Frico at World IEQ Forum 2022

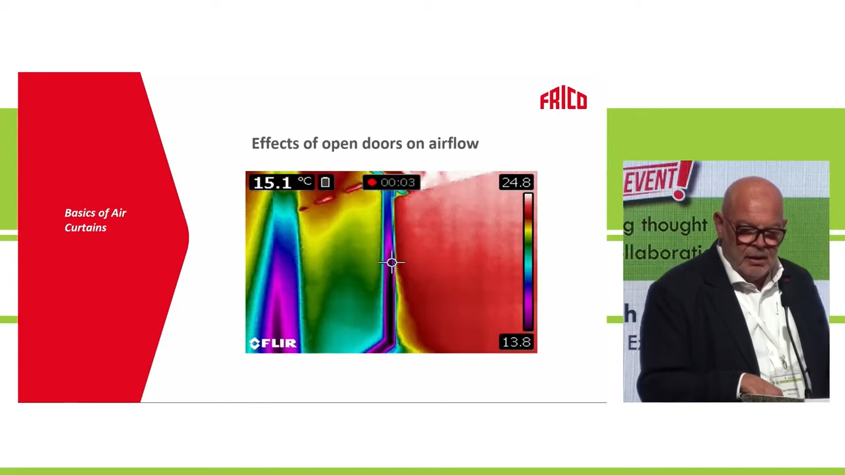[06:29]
On screen: spot 15.1°C
also using thermal camera to show now
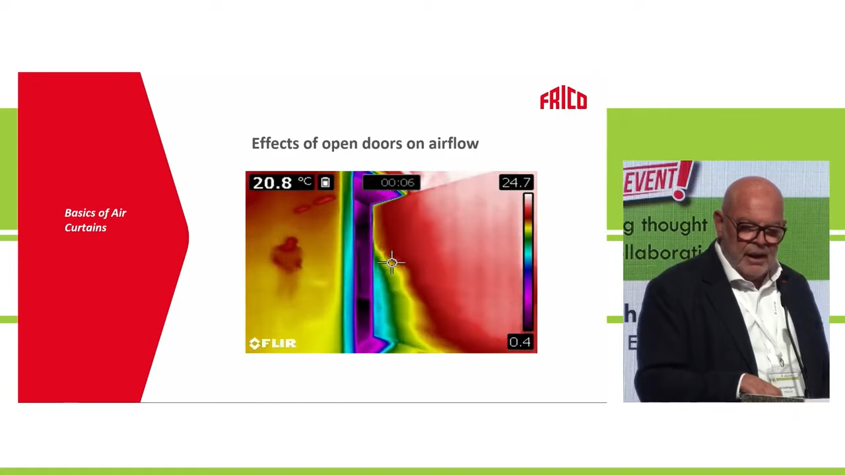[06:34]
On screen: spot 20.8°C
we put on the air curtain and bit by bit it pushes back the cold
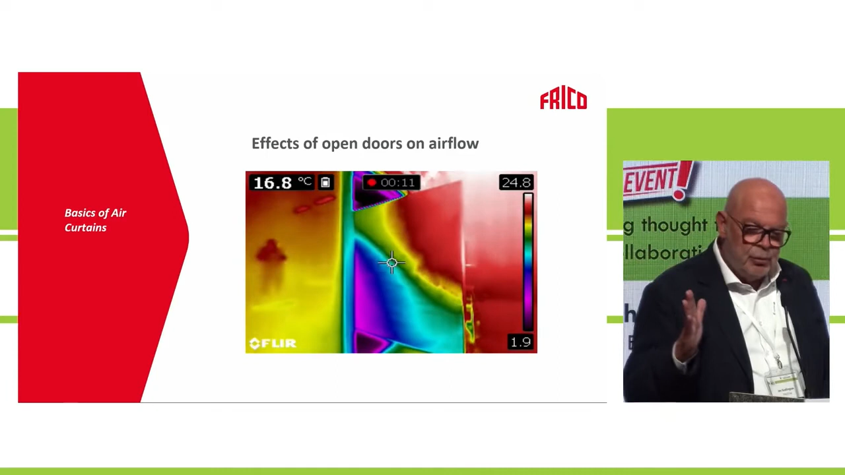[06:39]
On screen: spot 16.8°C
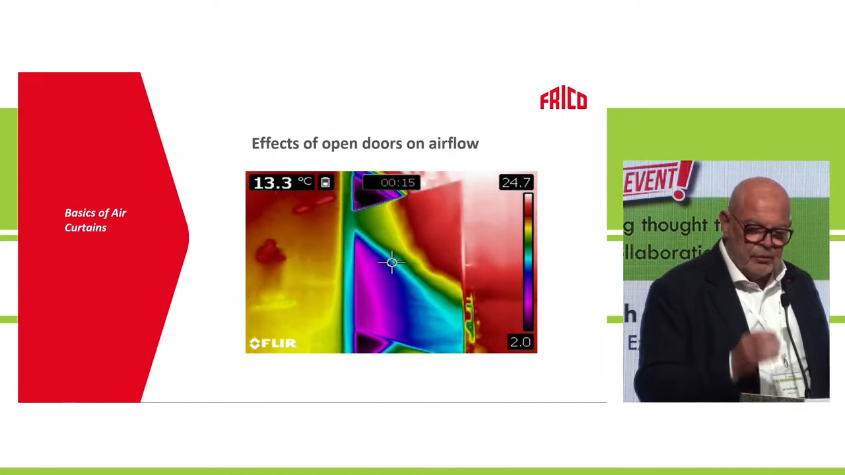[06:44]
On screen: spot 13.3°C
air into the shop no sorry sorry sorry sorry the cold air is going out from the shop because we have no air curtain here same
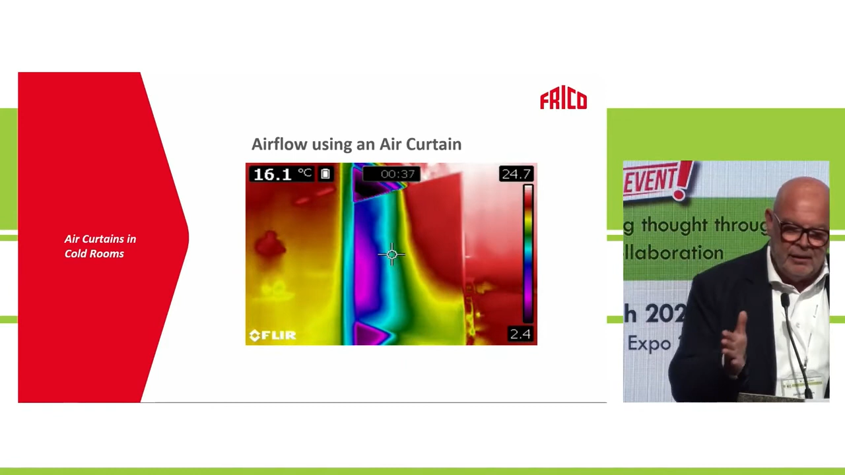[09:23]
On screen: spot 16.1°C
back into the left side which is the shop or the cold store same thing with the smoke not it not even in the top its center